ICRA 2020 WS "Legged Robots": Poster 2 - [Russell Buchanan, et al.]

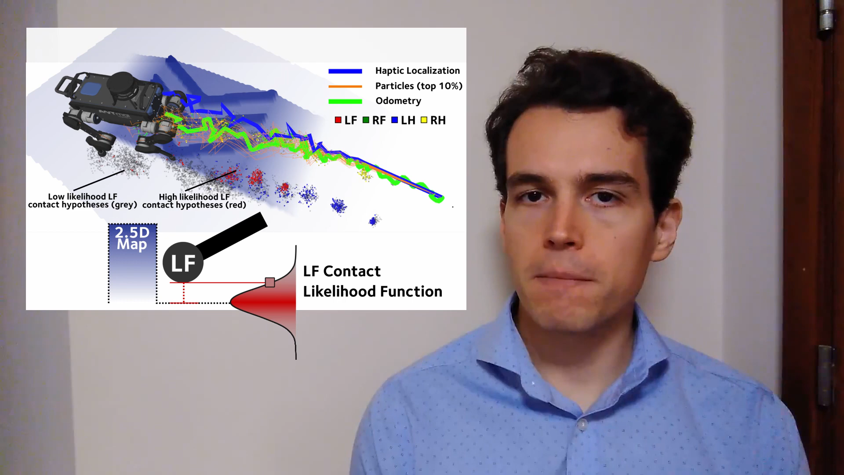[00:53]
Sample weights are computed based on how well a given contact event explains the robot's pose. We have shown how in the two-dimensional case,